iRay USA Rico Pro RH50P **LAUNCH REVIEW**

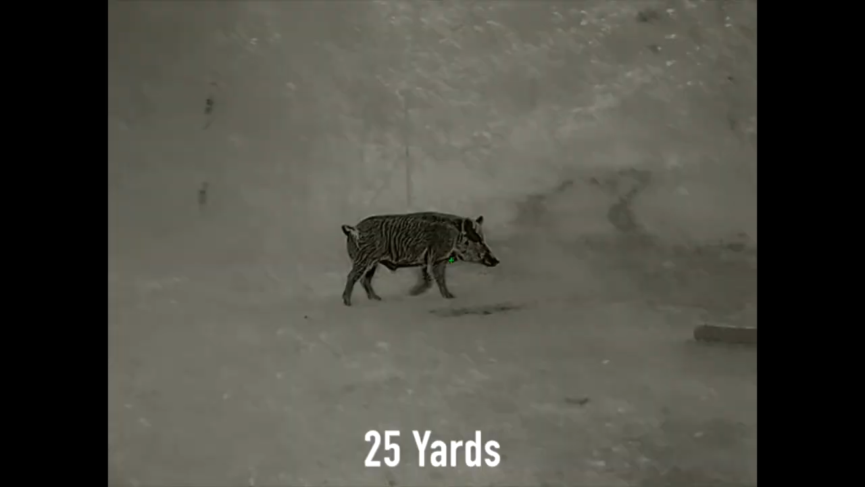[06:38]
So right at $6,500, uh, the resolution, it's a 640 by 512 resolution thermal core,
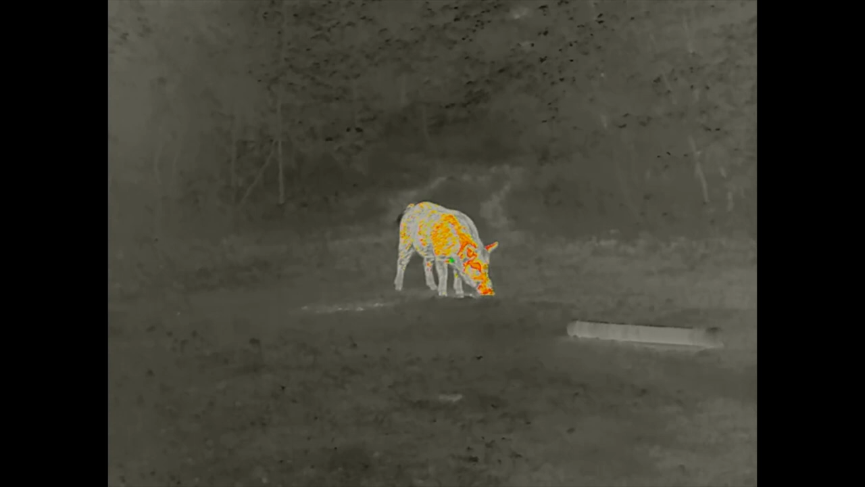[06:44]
12 micron, 50 Hertz refresh rate. Uh, we talked about before it's got optical zoom 1.5 X and three X with digital
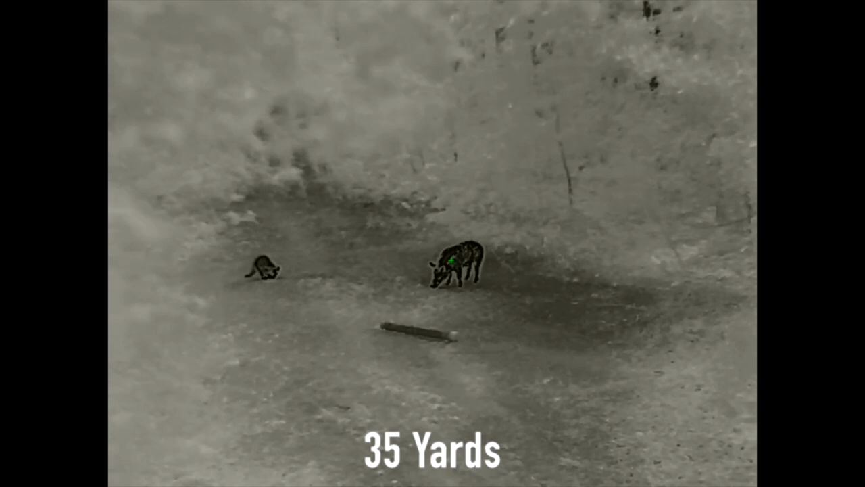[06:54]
zoom at each level of four times stepped up.
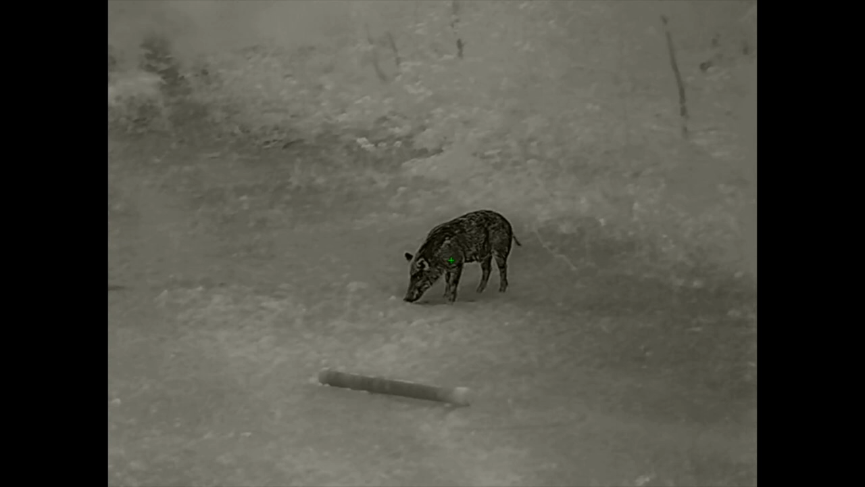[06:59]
Uh, it's got an AMO led display, 1024 by, uh, 768 resolution on the display.
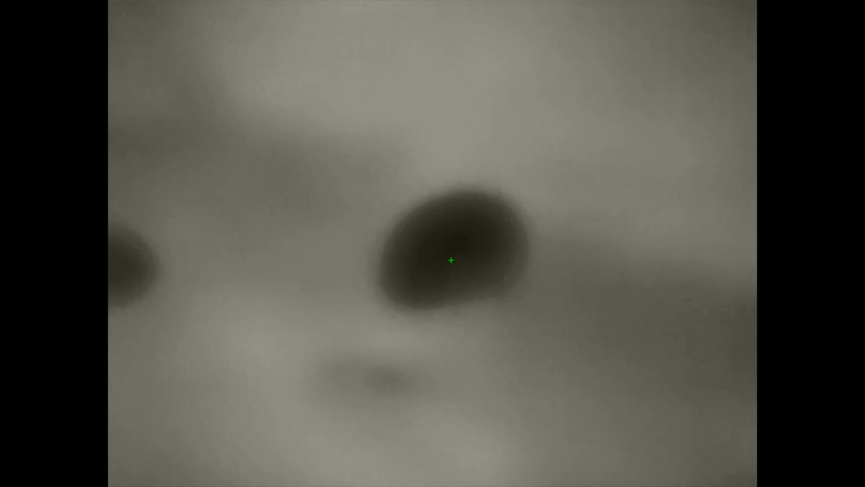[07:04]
Uh, it's got seven reticles, five color palettes, picture in picture display.
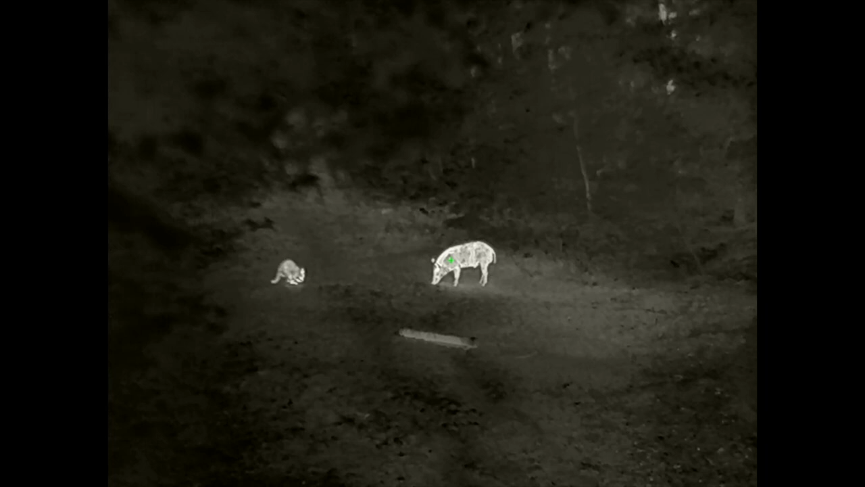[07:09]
Uh, it does have wifi to the infrared outdoor app, uh, video and audio recording.
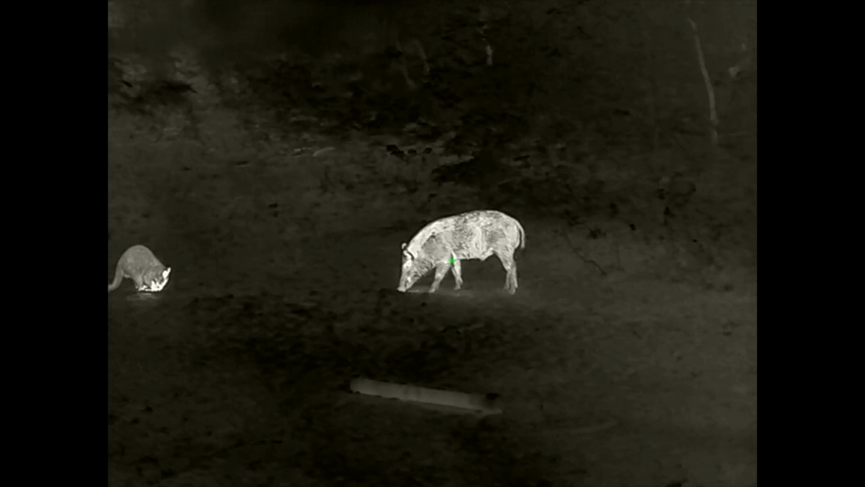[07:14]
Now the field of view, uh, at 1.5 power, it's got a 92 feet at a hundred yard field of view at three power.
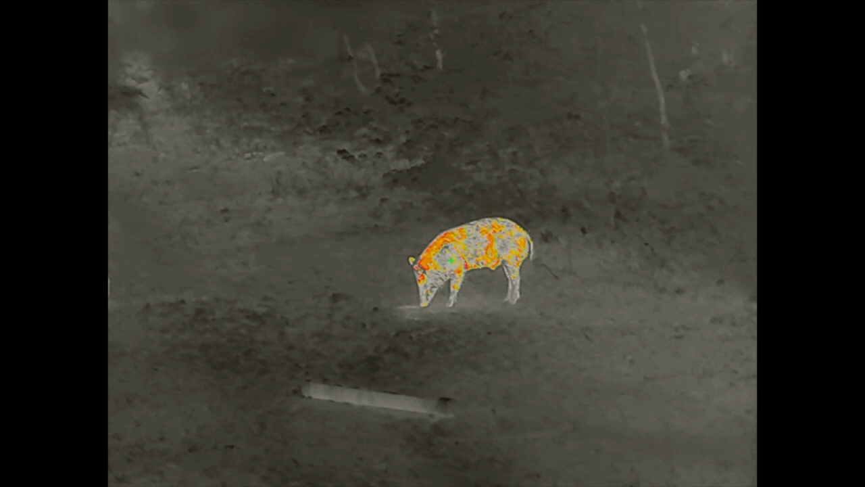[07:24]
It's got a 46 feet, uh, at a hundred yard field of view.
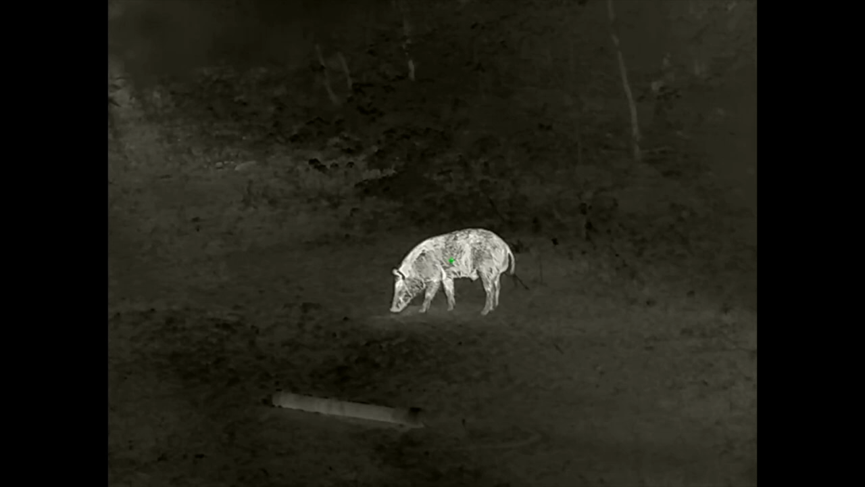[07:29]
So at 1.5, 92 feet wide field of view, that's huge.
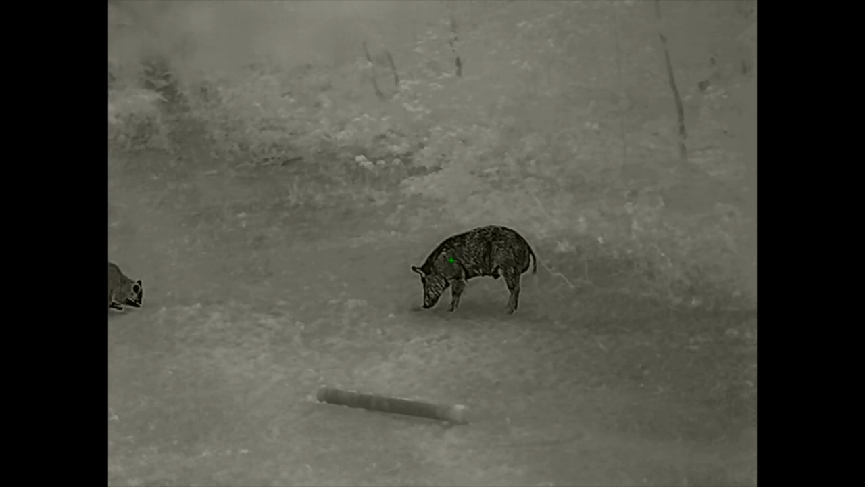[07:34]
That is very, very wide. Um, it's got a, it says it's got a 200, uh, 2,400 yard detection range. I would say more importantly, the ID range, you being able to tell the difference between a small animal,
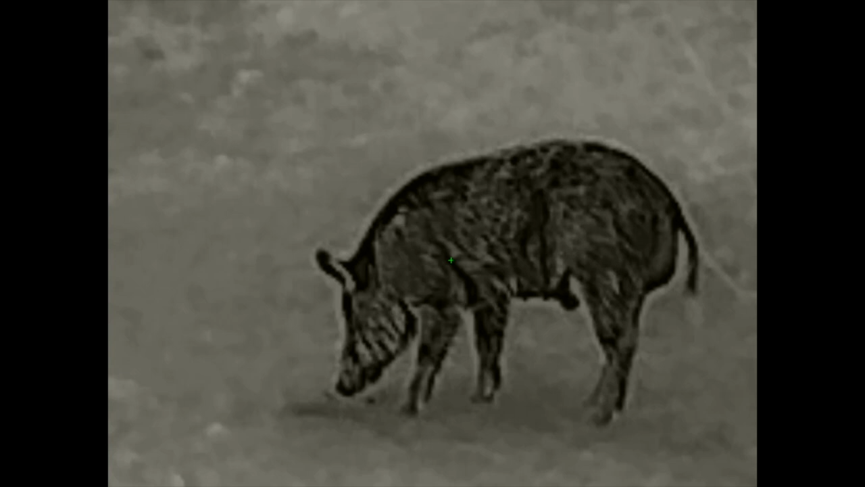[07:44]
like a coyote and a small deer, it's going to be about five to 600 yards,
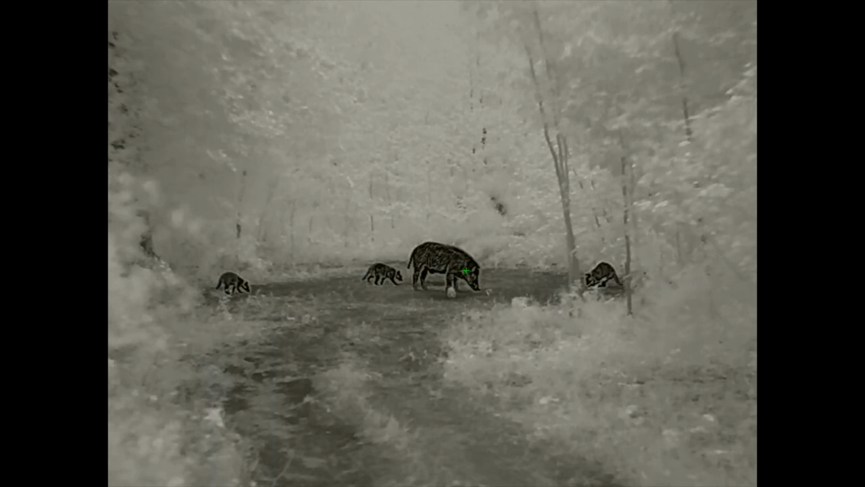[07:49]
probably a little bit further than that on larger animals, but still that's a long,
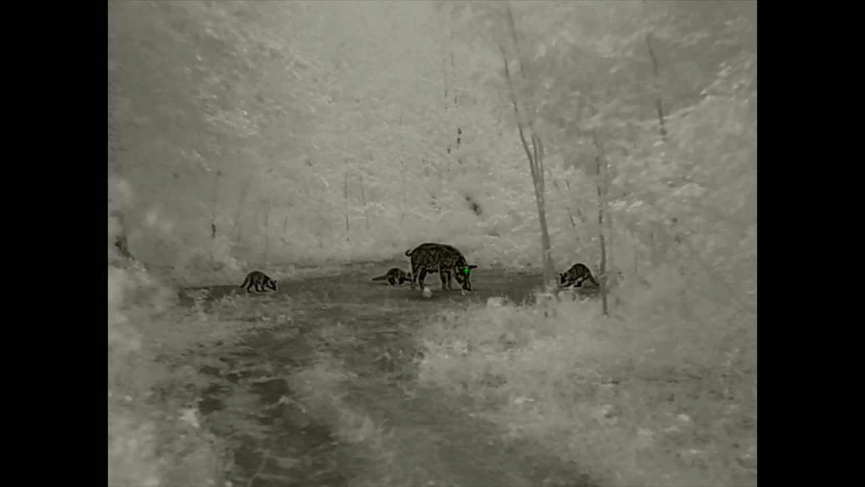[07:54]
long ID range, uh, on an animal.
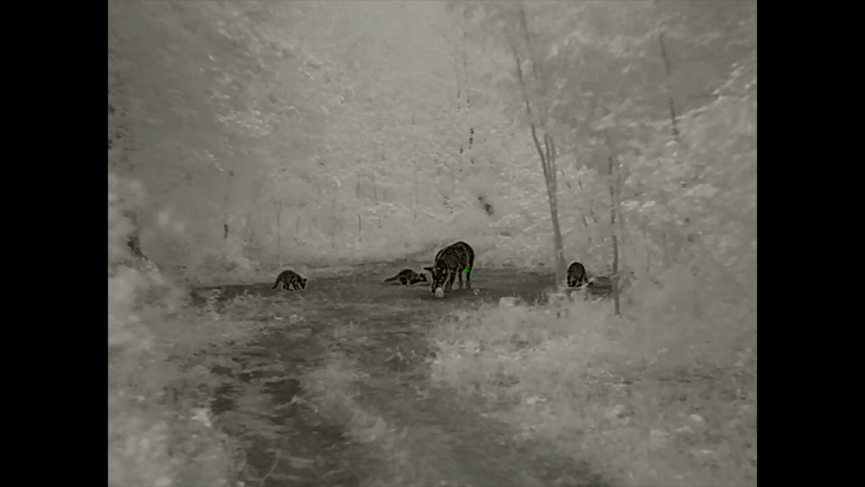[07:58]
Um, it's IP six, seven, uh, weather rating, which means it's submersible, uh, up to three foot of water for 30 minutes.
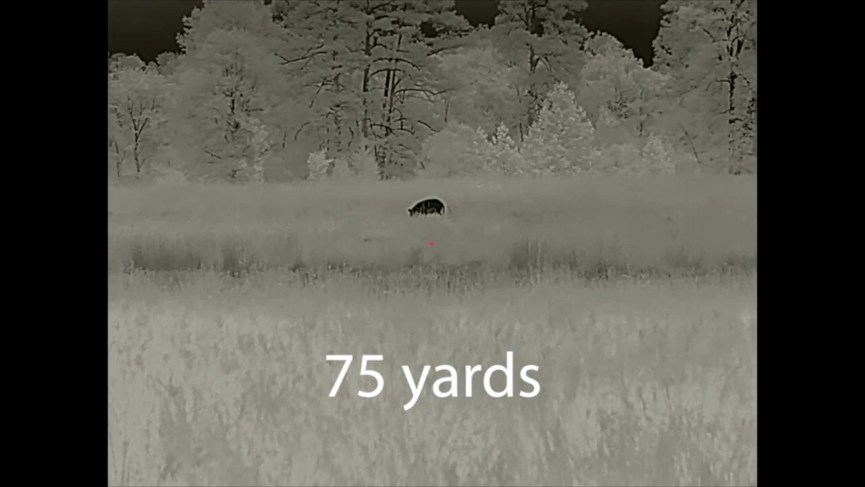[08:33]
Um, it is compatible with the, uh, removable and detachable, uh, laser range finder.
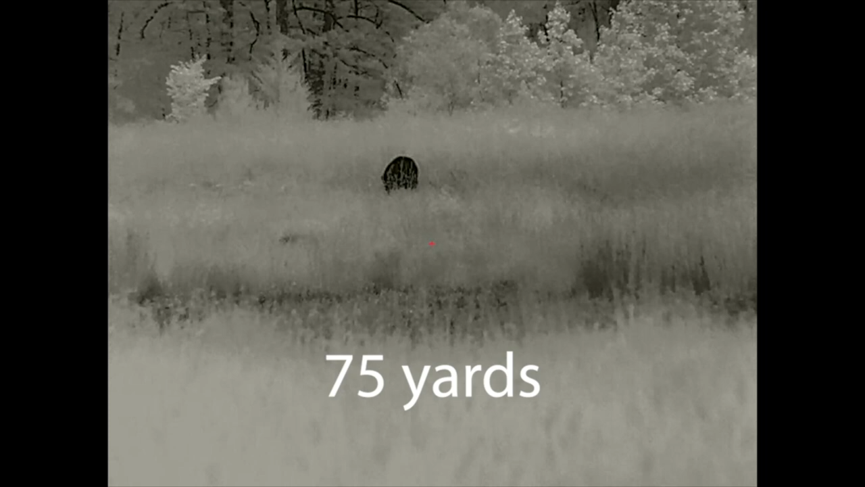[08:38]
That's the LR 1000 laser range finder. That's, uh, sold, uh, by outdoor legacy throughout, uh, IRA USA, but that's a, basically a plug and play laser range finder that you can mount on the side of the scope.
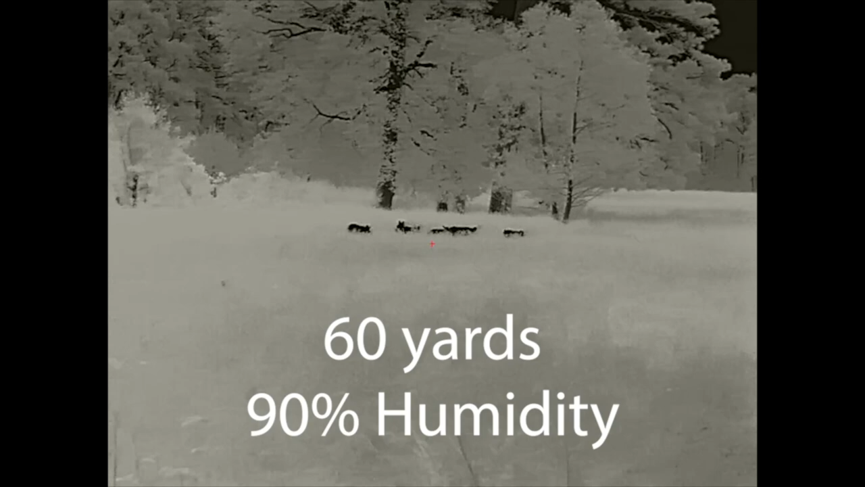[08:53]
And as always the IRA USA famous five-year warranty with a five business day repair or replace guarantee.